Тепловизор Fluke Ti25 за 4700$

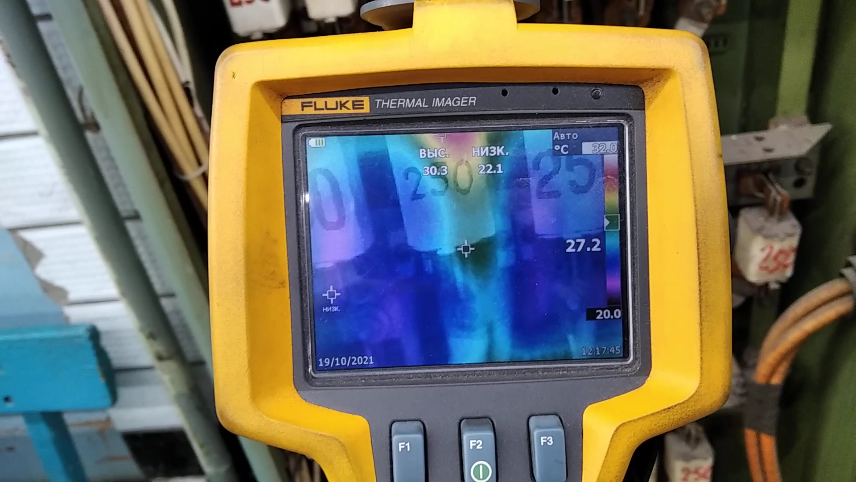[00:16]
On screen: max 30.3°C, min 22.1°C, scale bottom 20.0°C
Это он что, постоянно калибруется, да?
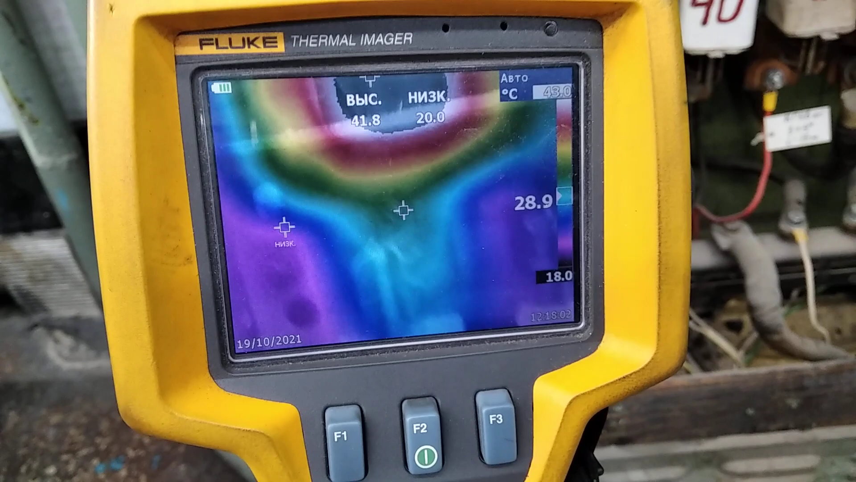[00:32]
Вот у нас видно, что греется. Так, это нижний.